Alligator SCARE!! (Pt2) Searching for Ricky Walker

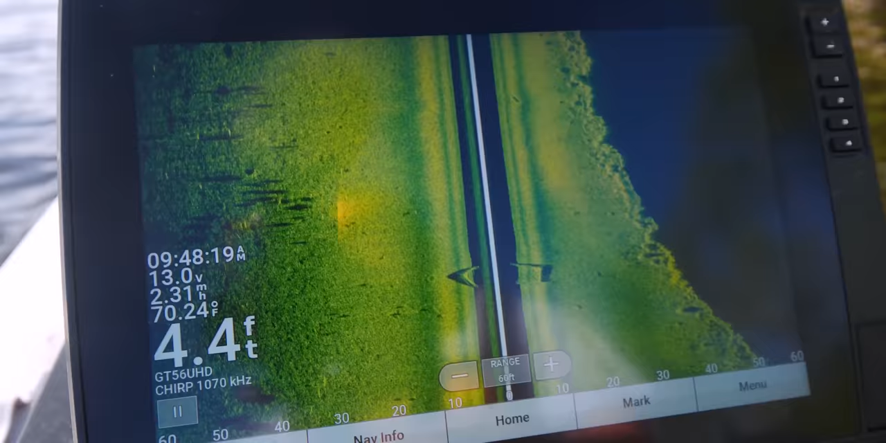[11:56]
On screen: depth 4.4 ft, water 70.24°F
So you can see right here, it's obviously a boat. There's the bow. There's the back. Boat, five feet.
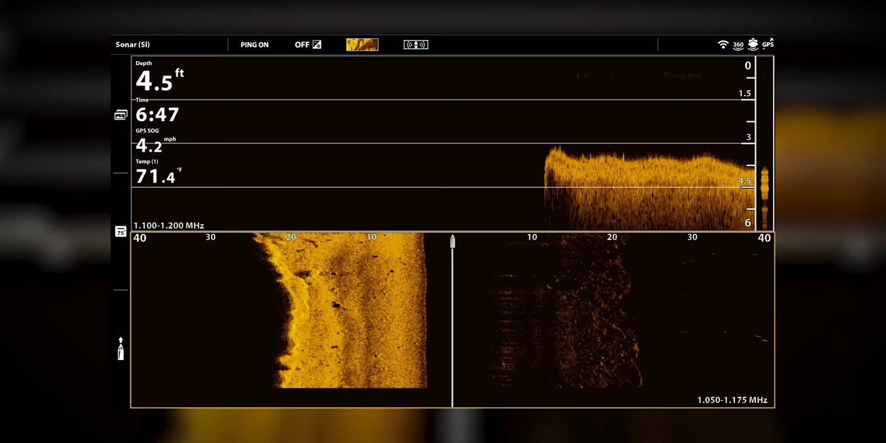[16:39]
On screen: depth 4.5 ft, water 71.4°F, speed 4.2 mph
Man, only four feet here. That's not what I want to see if we're looking for Ricky.
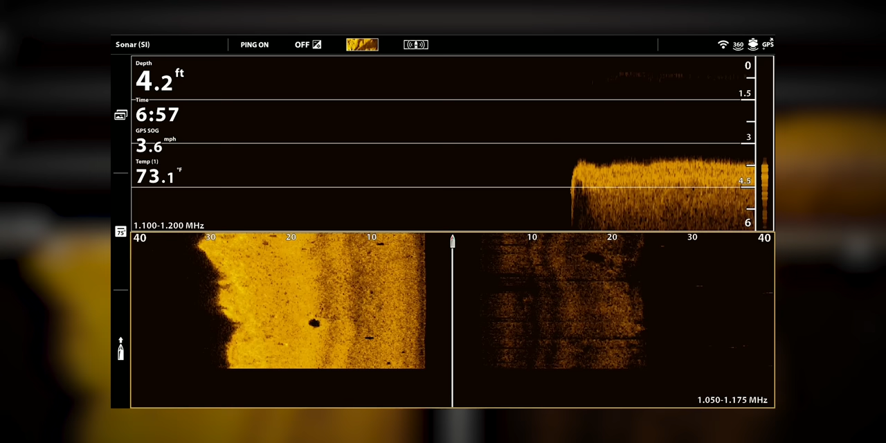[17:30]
On screen: depth 4.2 ft, water 73.1°F, speed 3.6 mph
Yeah, we're getting shallower at the very end down here. Now we're down to four feet. A little more block to Randall.
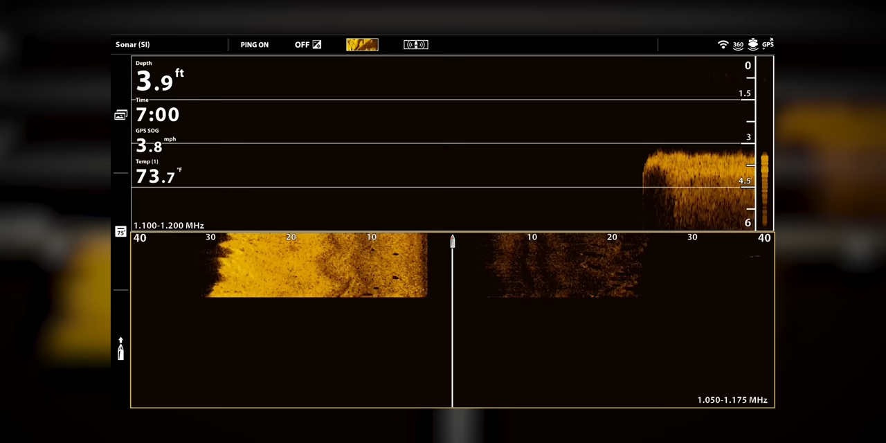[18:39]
On screen: depth 3.9 ft, water 73.7°F, speed 3.8 mph
Yeah, four feet. Three feet. Less than four feet.
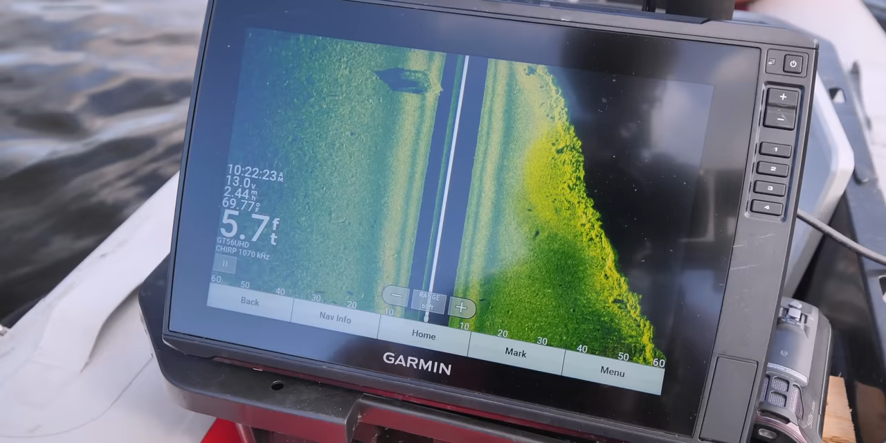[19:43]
On screen: depth 5.7 ft, water 69.7°F
You can see it right there. Not too 100% sure what that is.
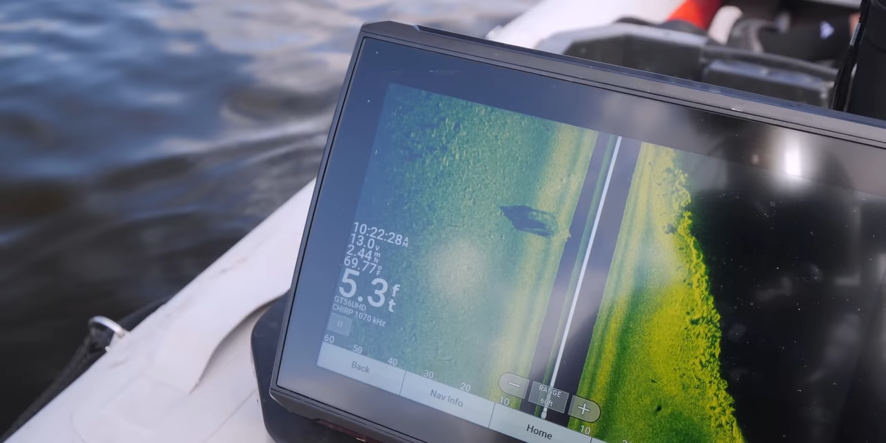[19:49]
On screen: depth 5.3 ft
But I don't know. So we're six feet deep.